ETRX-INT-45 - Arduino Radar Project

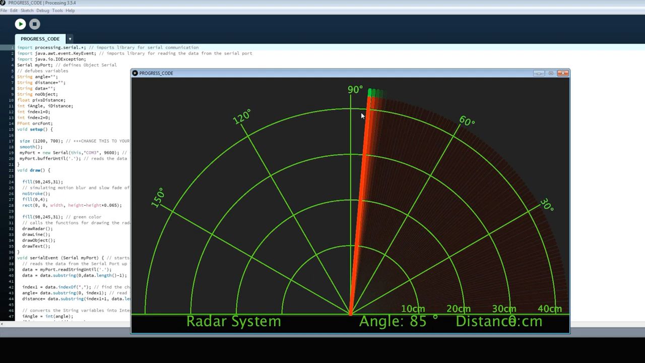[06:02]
So see, here the angle is calculated by this pointer. Now there is no connection of the board, that's why this pointer is moving like this. So in the processing ID we get the graphical output of the serial port.